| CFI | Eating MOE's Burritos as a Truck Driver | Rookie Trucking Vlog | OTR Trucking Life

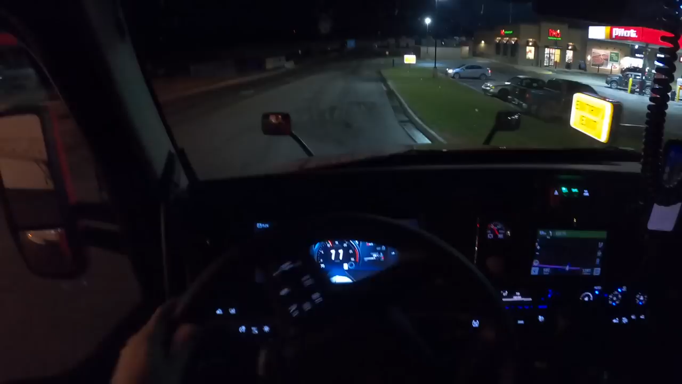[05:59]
you really don't know the layout of this truck stop but it looks like we got a lot of these spots set up for a blindside which I really don't like we will see what we can do here
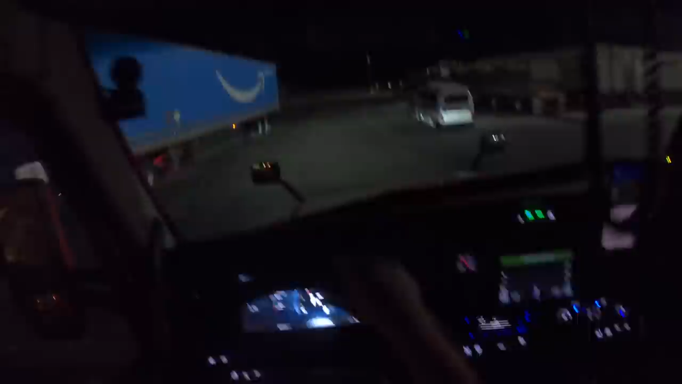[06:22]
definitely not gonna do a blindside these not reserved those spots are not reserved so that's what we're gonna do here so we're gonna um that we're gonna go here
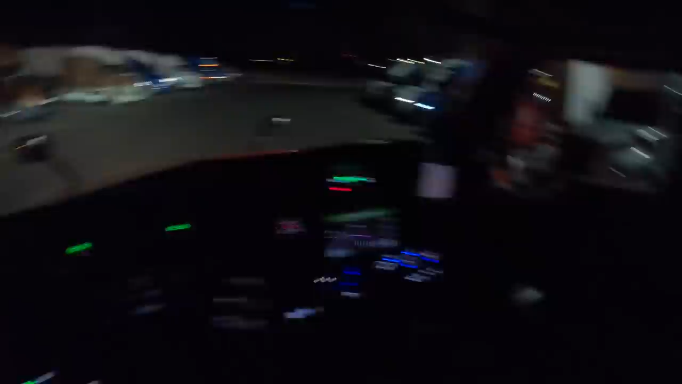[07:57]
I can't see how close we are on this back side,
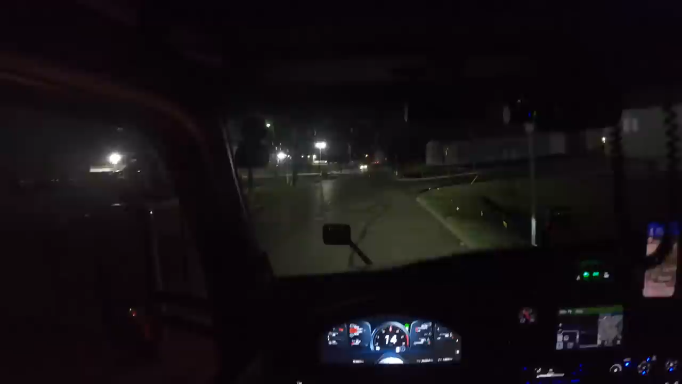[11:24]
Every time I come to Seagullville, it feels like the building gets closer and closer to that road. Um, I don't know why they have those there, but that makes it really hard to turn in here.
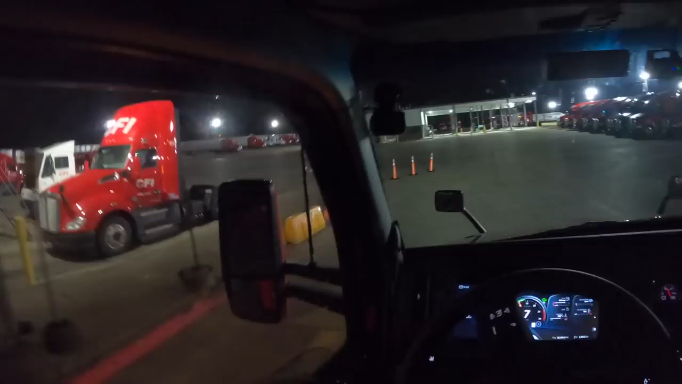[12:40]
We might actually park down here, unless there's, like, something easy.
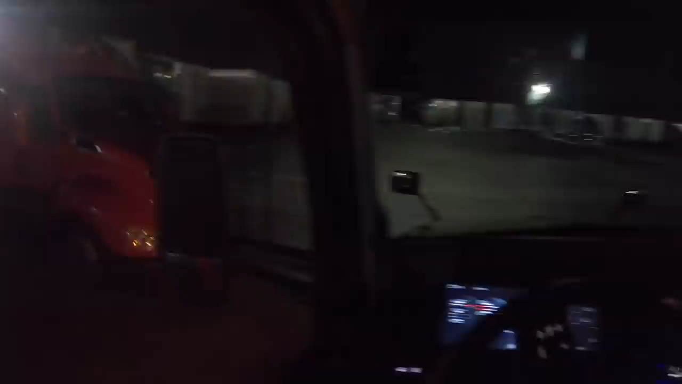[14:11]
That's all we want to do here. Let's come as far as we can over.